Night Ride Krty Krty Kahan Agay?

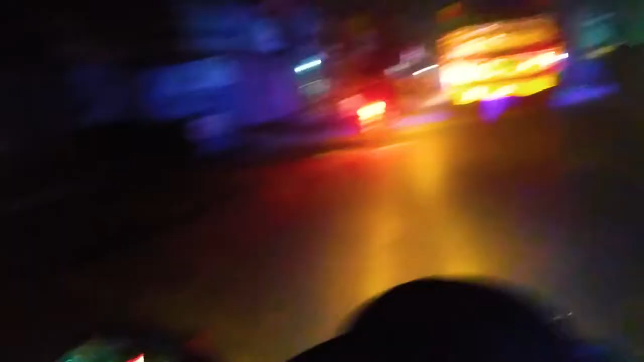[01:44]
कितनी ज्यादा मिट्टी है यहाँ पे, ट्रक से आगे निकाल ले।
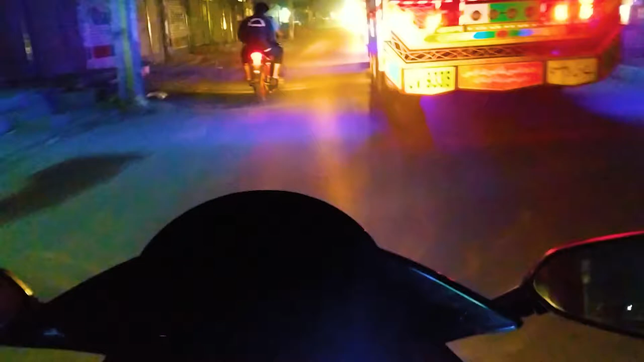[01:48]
तो मलक साहब ने मुझे कहा भी था कि जैकेट पहन के आ जाओ, तो मैं बगैर जैकेट के स्लीप पहन के आ गया हूँ बाहर।
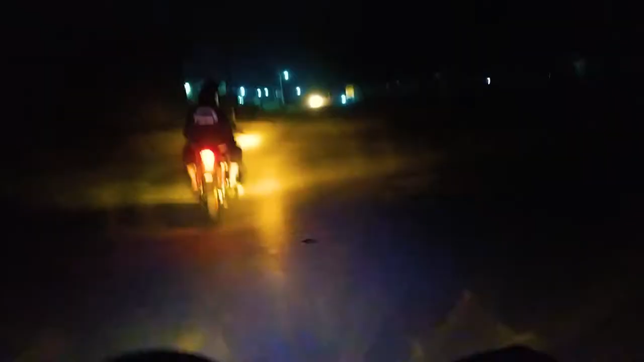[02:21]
तो रात का टाइम है, आगे पानी खड़ा है, मलक साहब ने पहले ही बता दिया।
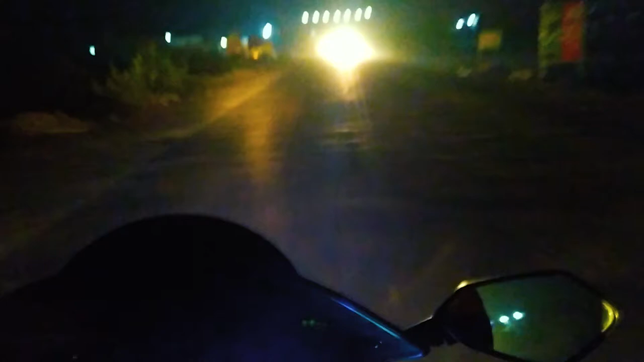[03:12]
रात का टाइम है, नज़र थोड़ा सा कम ही आ रहा है, तो यहाँ पे थोड़ी सी भगा लेते हैं। बहुत ज़्यादा सुनसान सड़क है यहाँ पे। तो आ गया जी तांदला वाला रोड।
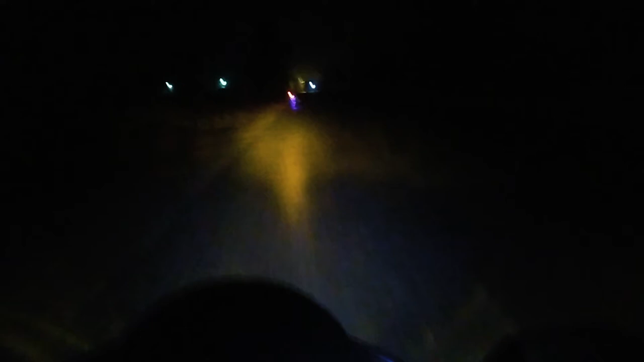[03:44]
सैफ भाई मेरा ख्याल आगे निकल गए काफी ज्यादा, तो आराम आराम से जाएंगे। रात अंधेरा है, तो विजिबिलिटी कम है।